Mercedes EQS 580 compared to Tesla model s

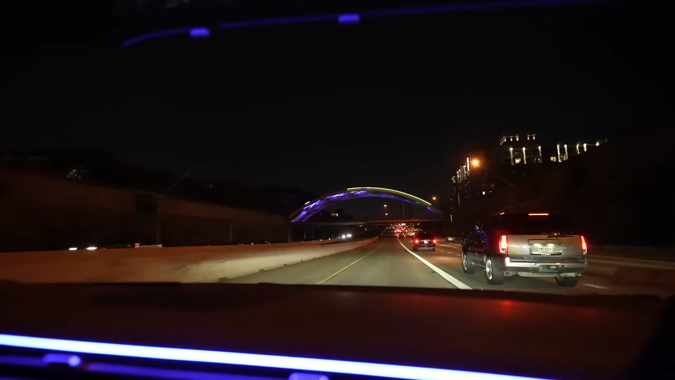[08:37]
through uh downtown houston at night just checking out uh different parts of the city or